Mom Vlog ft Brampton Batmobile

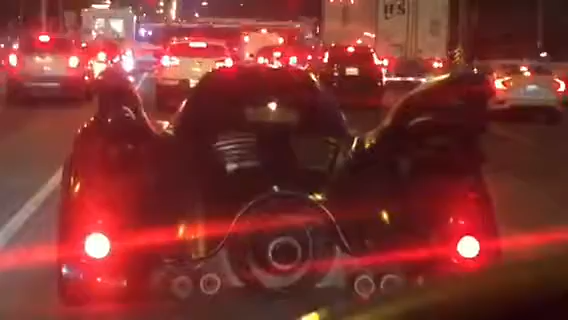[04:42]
There's literally a guy who drives around Brampton in this like Batmobile looking car.